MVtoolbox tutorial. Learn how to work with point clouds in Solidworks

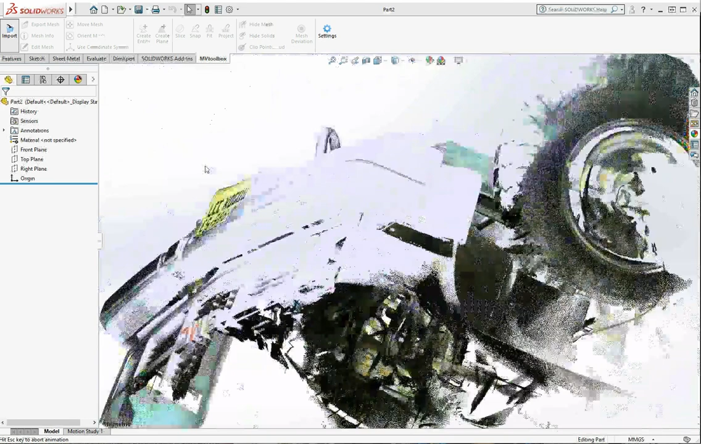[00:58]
Now that we have the model in Solidworks, we can create features such as points, circles and lines.
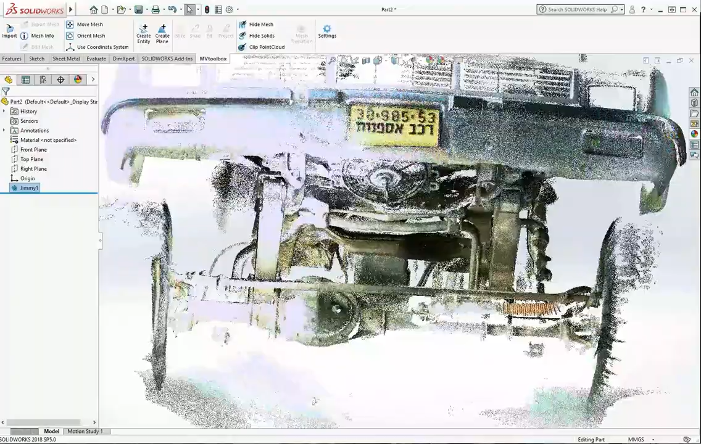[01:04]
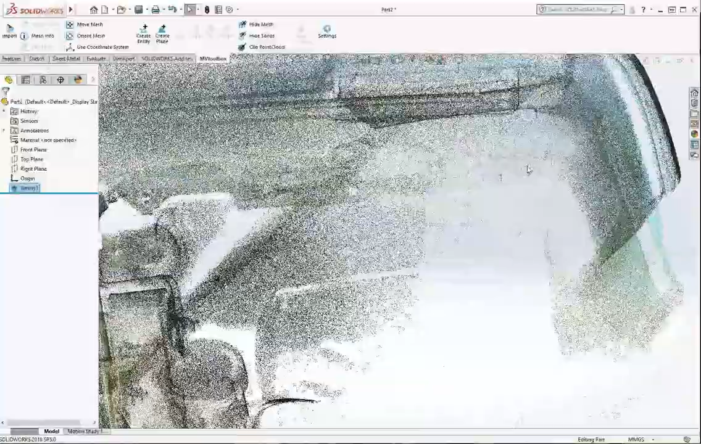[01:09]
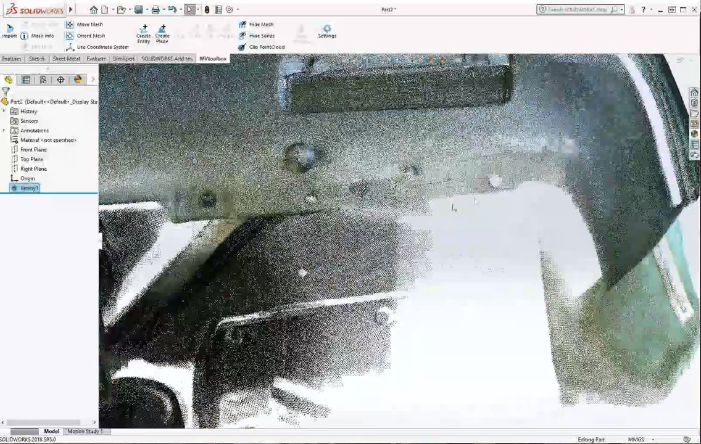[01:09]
For this tutorial, we will create a circle based on one of the holes in the fender. We'll do that by creating three points on the hole circumference and defining a circle using these points.
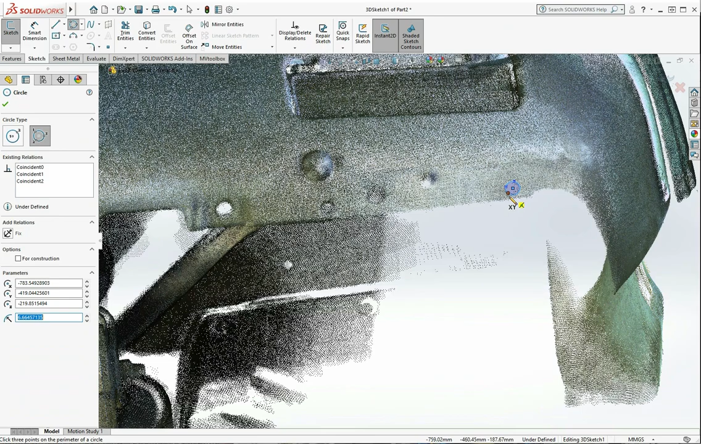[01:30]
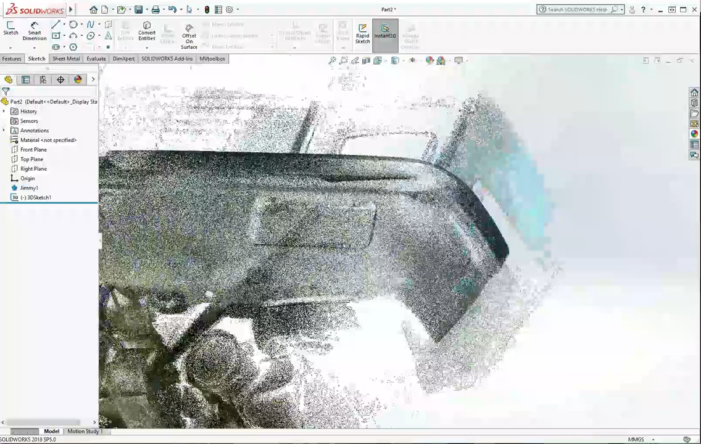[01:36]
To see only the features we created, we can hide the model.